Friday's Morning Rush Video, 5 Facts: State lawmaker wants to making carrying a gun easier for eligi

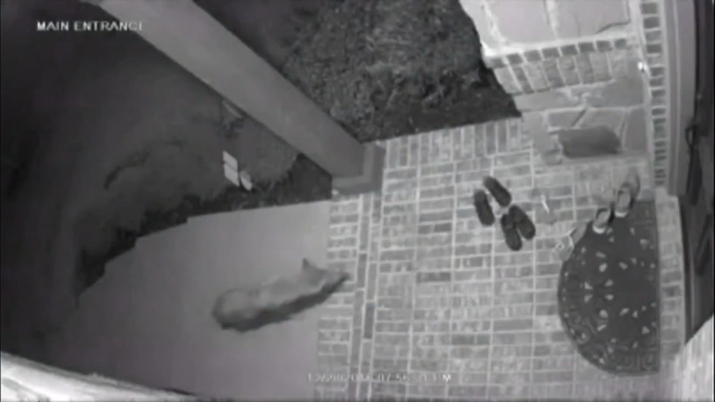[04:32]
coyote walks up the stairs of this frisco texas home and then you can see it run away with a shoe